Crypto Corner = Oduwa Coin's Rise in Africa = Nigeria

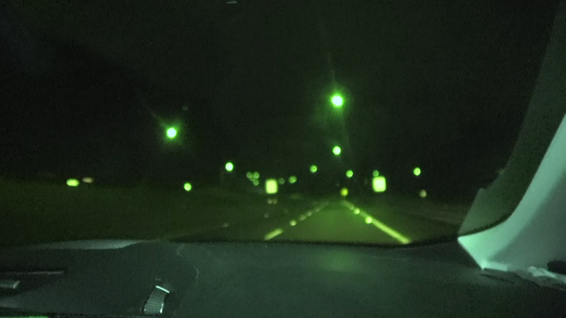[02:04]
Okay, so I'm in night shot.
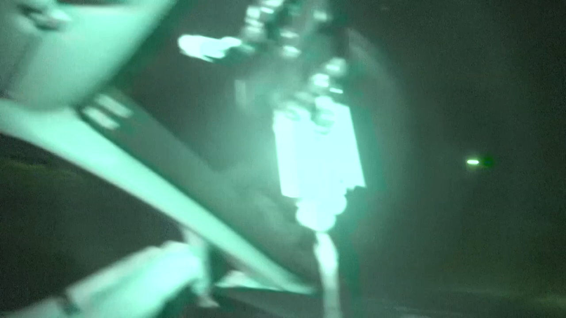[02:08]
So I've just looked, it looks like ghost hunting. Up here on the top, I got the infrared. Yeah, what is that thing? That's a light, infrared. There's like 50%.